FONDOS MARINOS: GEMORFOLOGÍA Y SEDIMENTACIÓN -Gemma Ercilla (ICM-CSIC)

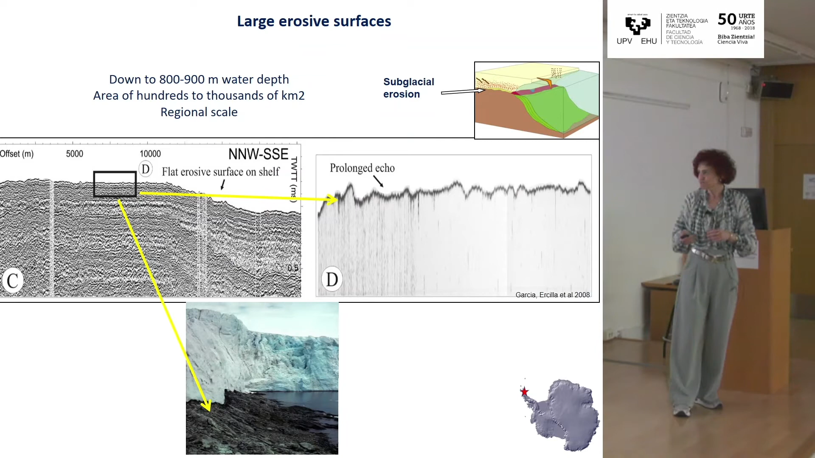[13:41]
Una de ellas son grandes superficies erosivas que llegan a alcanzar los 800-900 metros de profundidad. Se correlacionan a lo largo de todo, por ejemplo, este es un ejemplo de la Antártida, a lo largo de toda la Antártida. Es decir, tienen una correlación a escala regional.
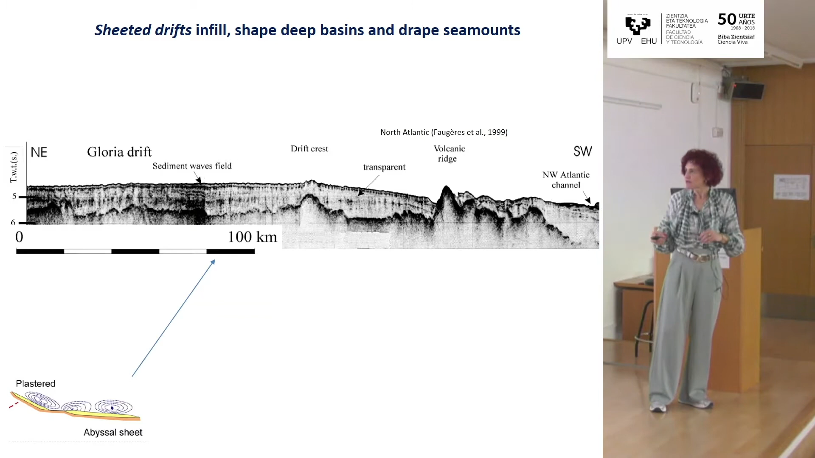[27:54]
ser de que tengamos registros sedimentarios que nos crucen toda la llanura es difícil de identificar si es un depósito contornítico o no si está afectado modulado por la corriente de fondo o las más bonitas que son las monticulares confinadas que se pueden desarrollar entre montes submarinos como
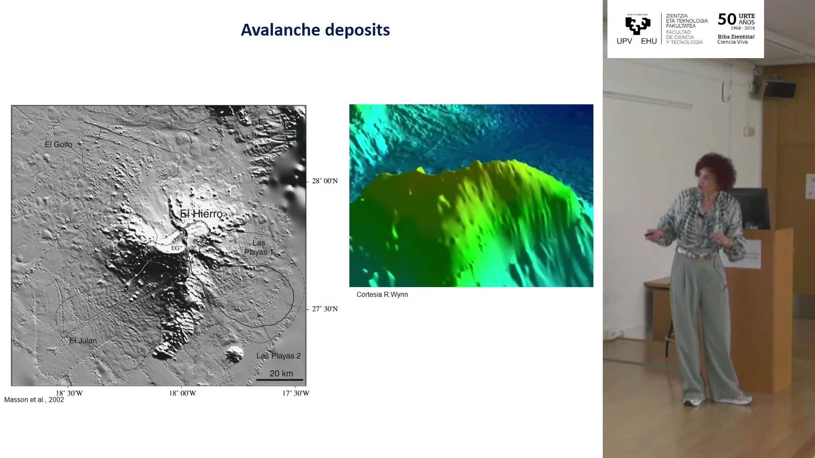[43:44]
que se construyen por estos procesos de inestabilidad sedimentaria por los flujos de avalancha aquí veis la isla de Hierro con esta forma como de hélice donde cada lado corresponde a un proceso de flujo en avalancha pero fijaros como la avalancha empieza en condiciones subaéreas como consecuencia del colapso de la caldera
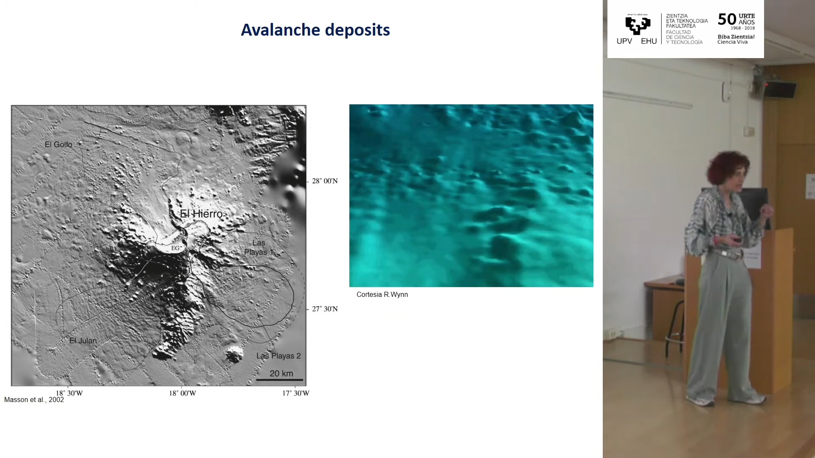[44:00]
volcánica los de mayor magnitud son en la isla Hagló estos son los flujos de avalancha más grandes que tenemos en el planeta estos son imágenes con un sonar de barrido lateral de hecho la zona de evacuación en las Islas Canarias llega hasta los 3.000 metros de profundidad y a los 3.000 metros de profundidad es cuando ya se deposita el depósito que transporta el flujo de avalancha y en la zona donde se deposita pues nos encontramos con esta